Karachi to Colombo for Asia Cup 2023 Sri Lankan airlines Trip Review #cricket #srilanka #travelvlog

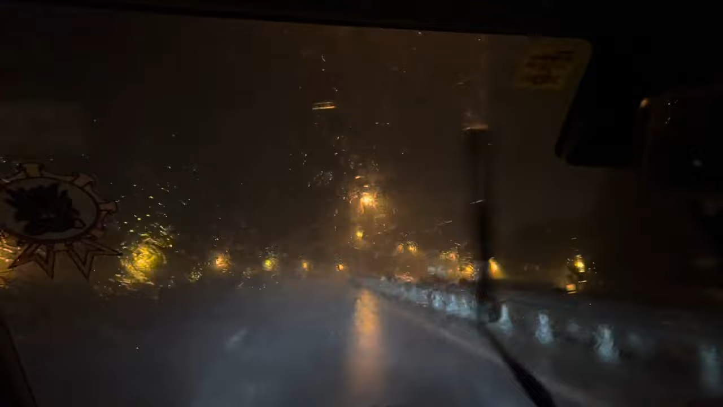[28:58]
यह देखें जी बार बार कभी बारिश होती है और कभी रुट चाती है बारहाल हम जल्दी घर पहुंच आएंगे